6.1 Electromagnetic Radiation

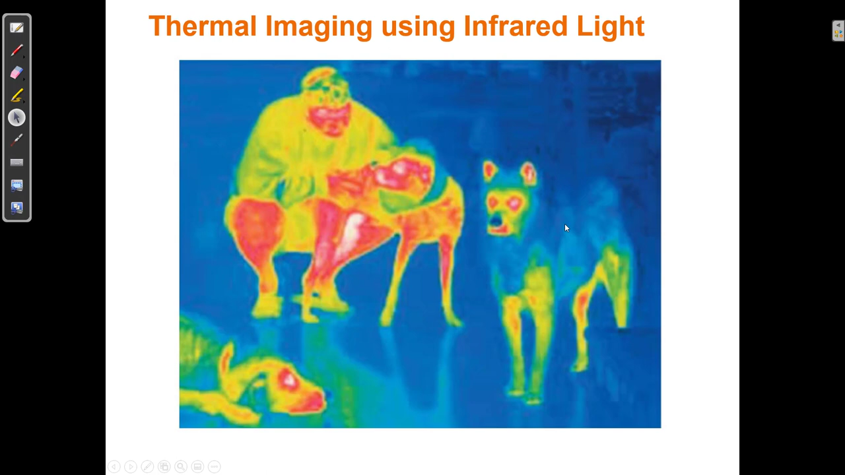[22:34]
So this dog must have very short hair, and this dog must have very long hair, and this dog maybe has medium hair. You can see that their eyes and their ears emit more heat than the rest of their body. The photoelectric effect describes what happens when light is shined on certain metals, at light of certain wavelengths.